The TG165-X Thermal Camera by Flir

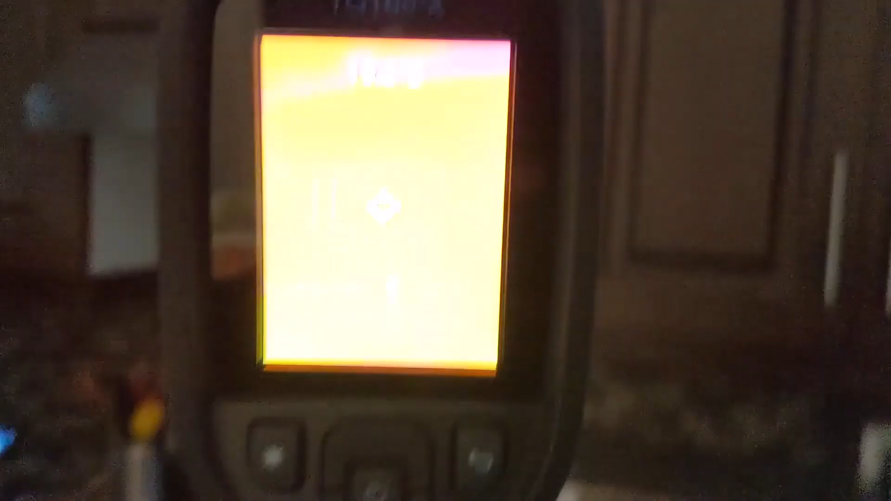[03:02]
Okay, so we're just checking here.
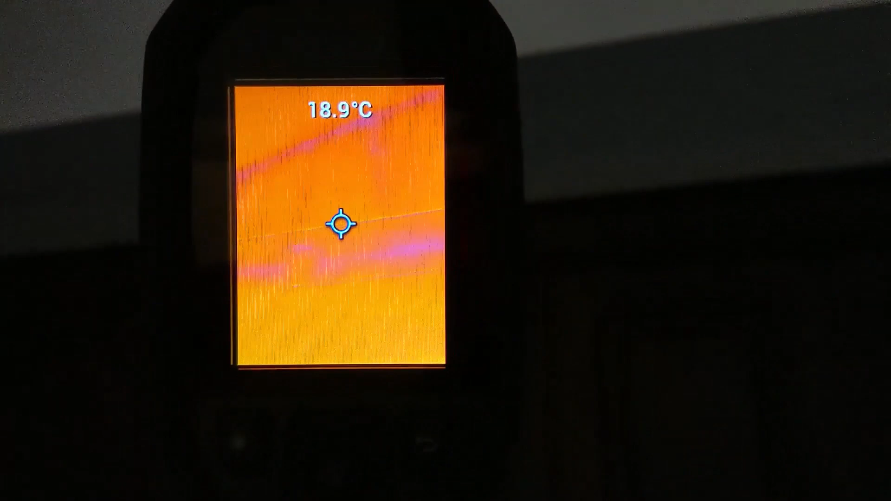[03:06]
On screen: spot 18.9°C
You can't see too much here.
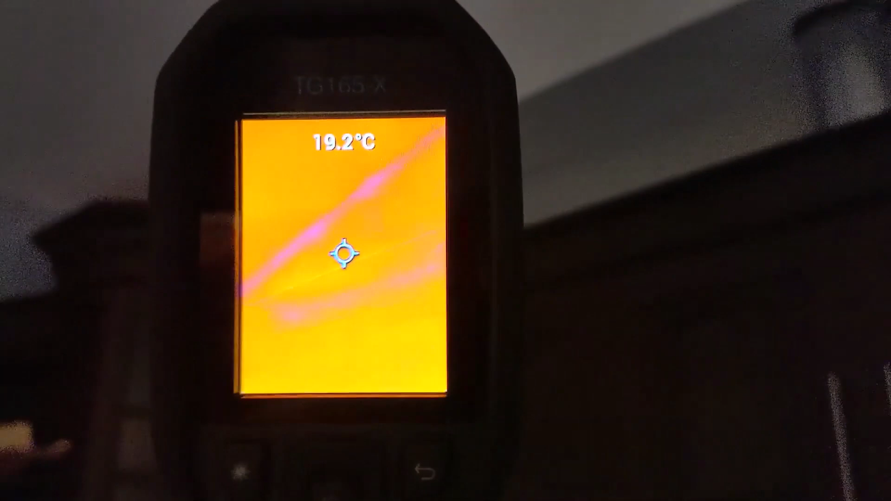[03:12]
On screen: spot 19.2°C
But... I am seeing...
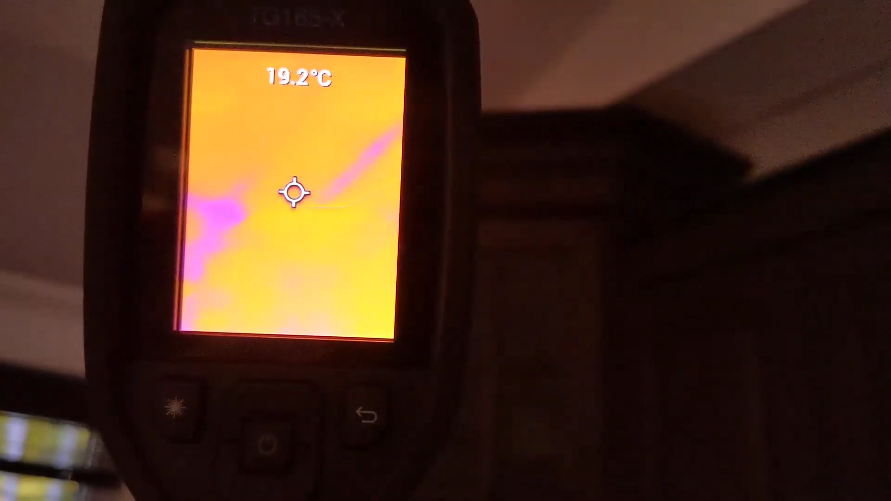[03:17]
On screen: spot 19.2°C
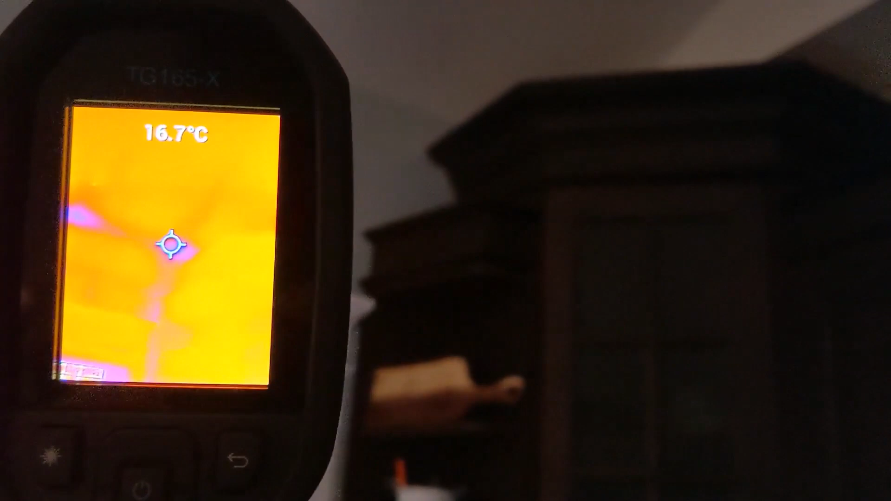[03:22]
On screen: spot 16.7°C
A little bit of cold spots here.
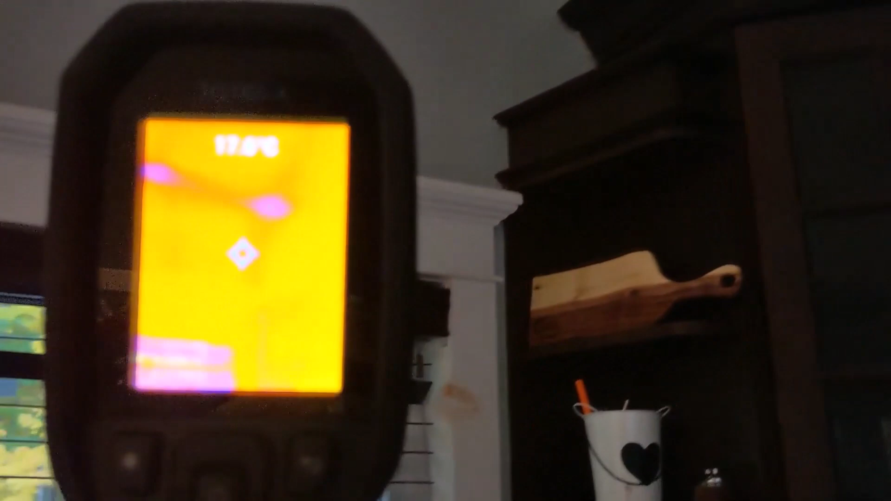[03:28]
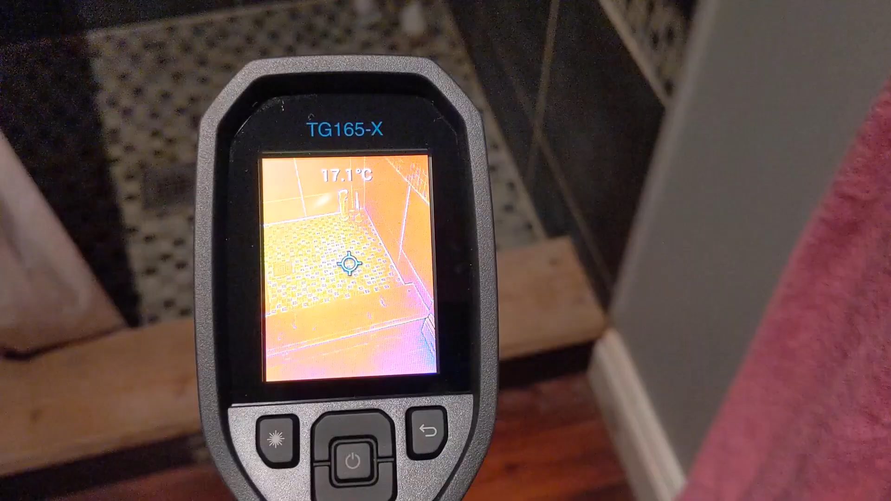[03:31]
On screen: spot 17.1°C
I am seeing...
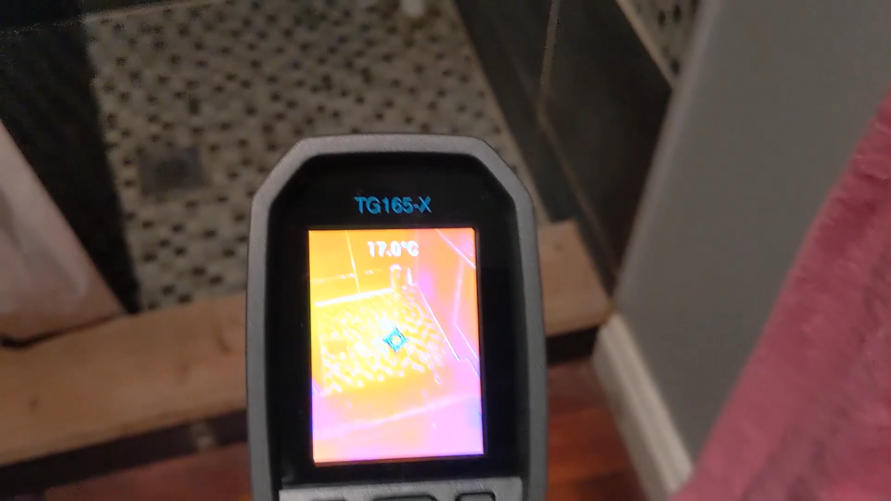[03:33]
On screen: spot 17.0°C
A little bit of cold spots here.
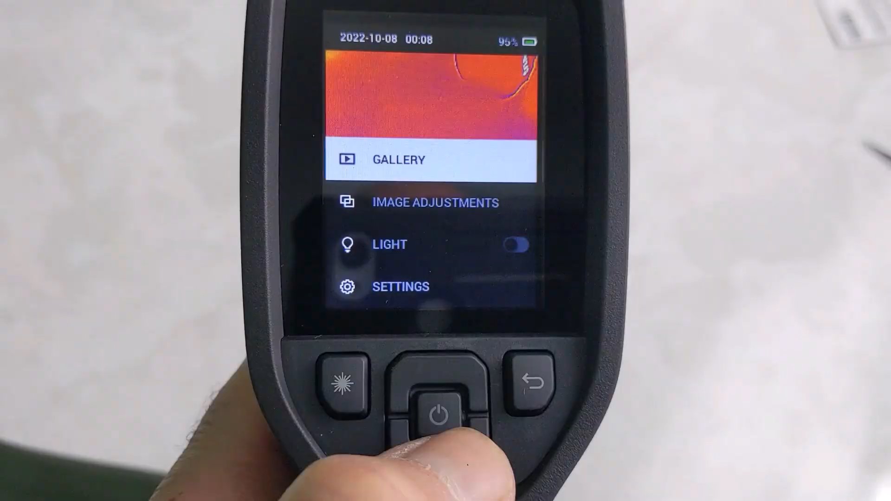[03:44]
We're just going through the menu here. There's a...
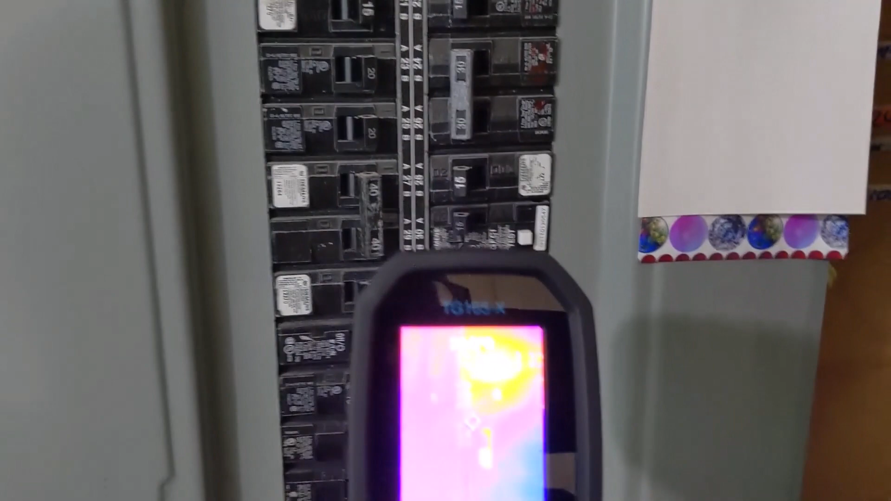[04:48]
And... Got something else going off here.
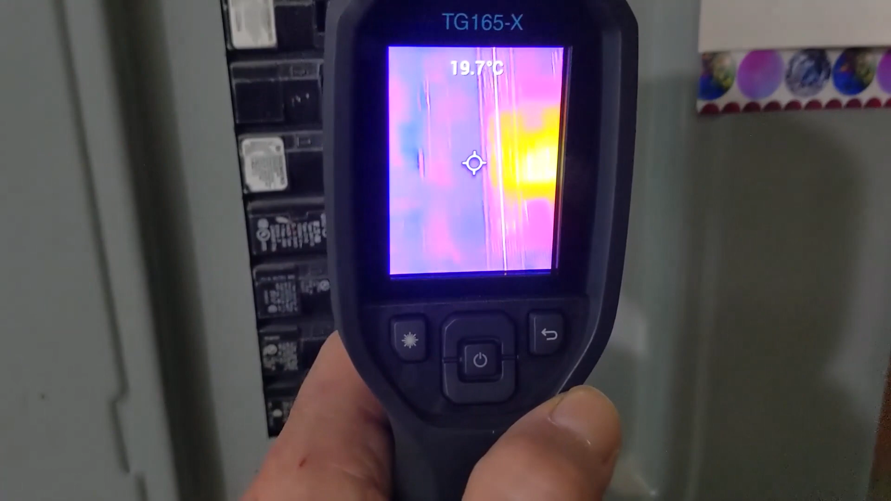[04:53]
On screen: spot 19.7°C
And there's the other GFI. And there's the laser pointer right there in the middle.
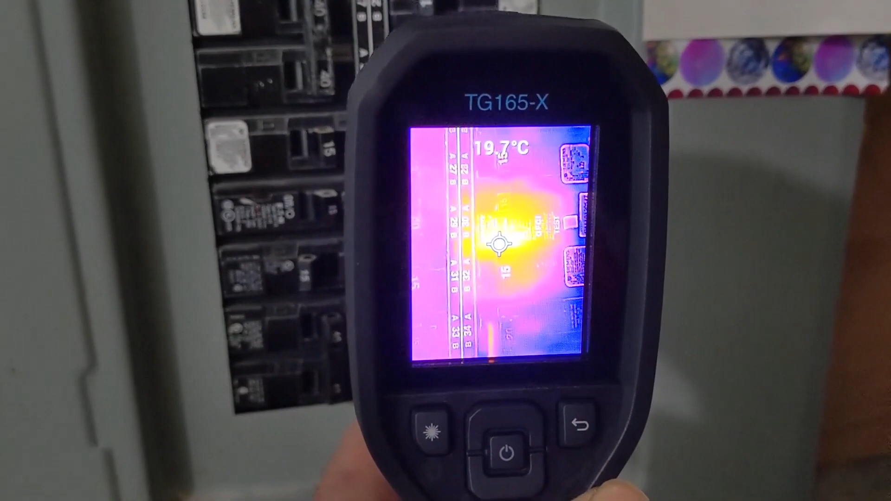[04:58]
On screen: spot 19.7°C
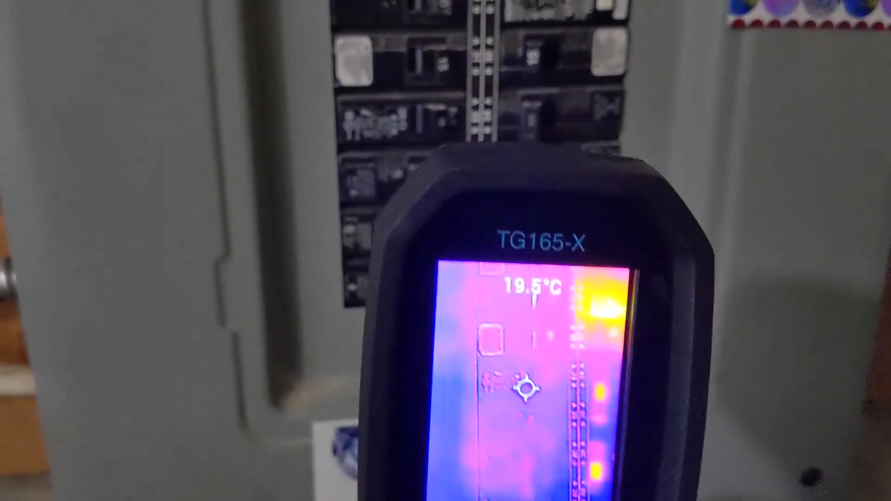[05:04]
On screen: spot 19.5°C
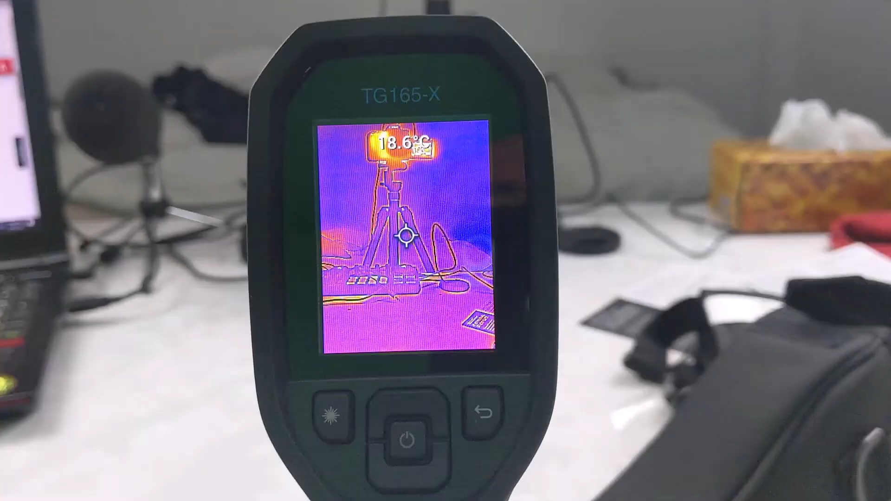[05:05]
Okay, there you go. Look, you can see the camera.
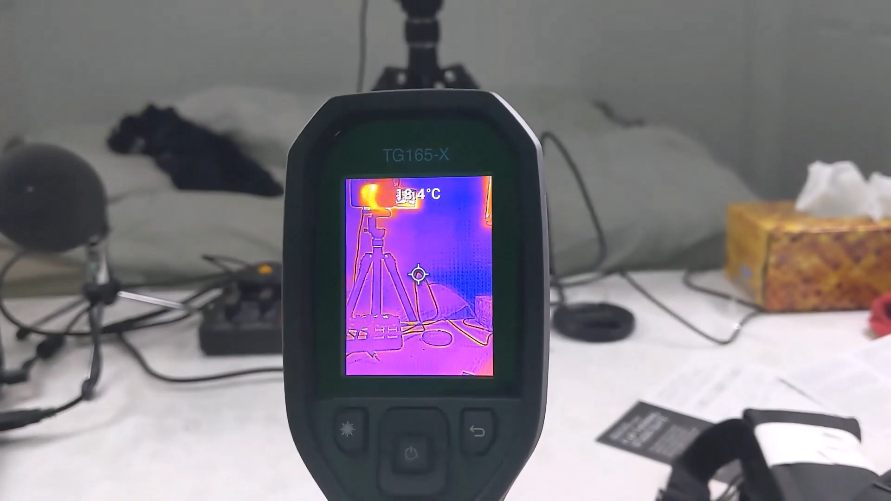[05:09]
And look at the detail. You can see the detail of the camera. I guess that's that MSX.
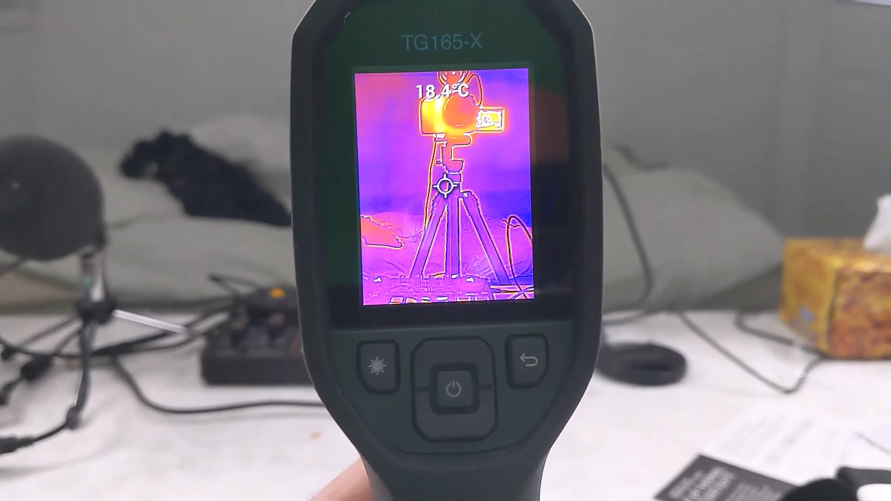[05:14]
On screen: spot 18.4°C
Patented image. Image stabilization. So you can see.
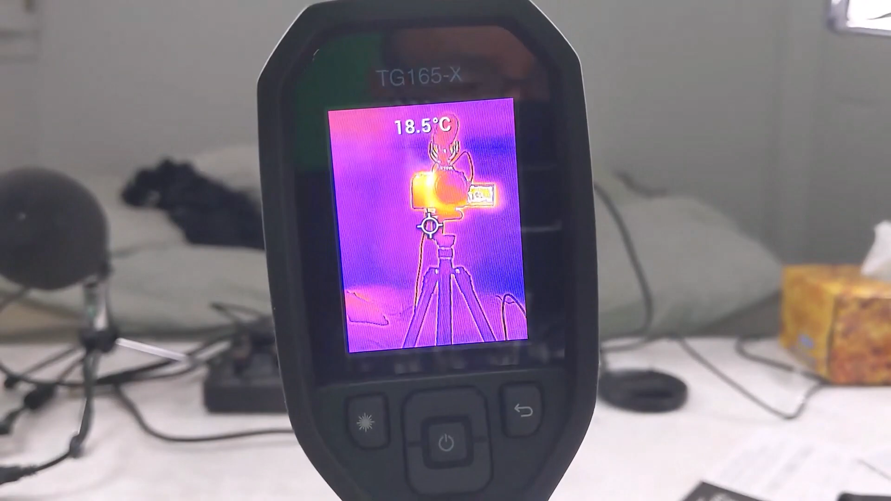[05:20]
On screen: spot 18.5°C
Outlines. And images clear. Look. You can see that.
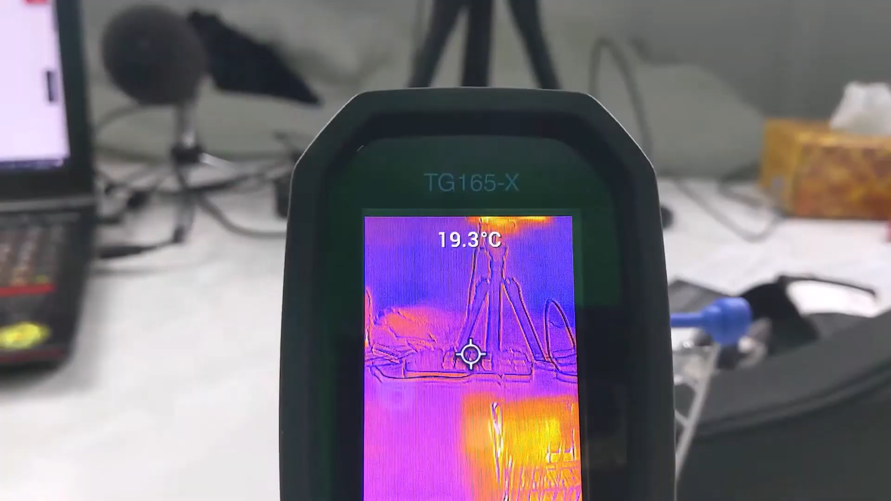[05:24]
On screen: spot 19.3°C
See my shopping cart.
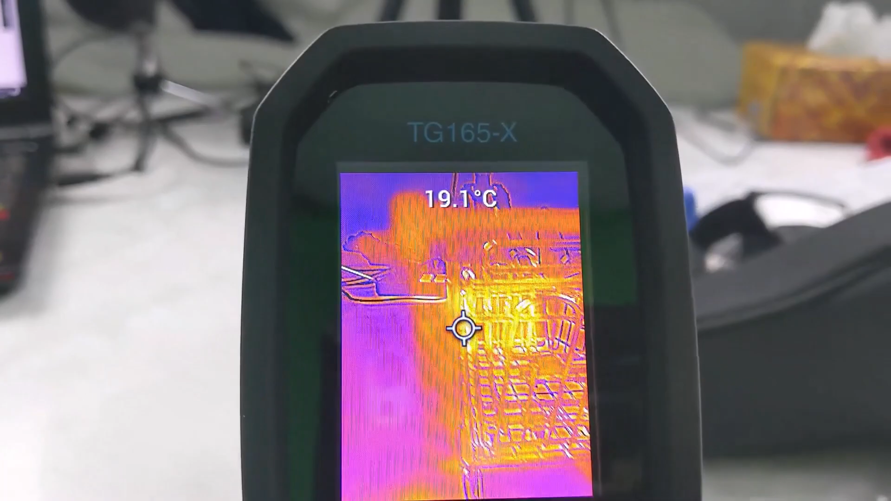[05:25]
On screen: spot 19.1°C
Oh look. You can actually see the shopping cart. Wow. That's pretty cool.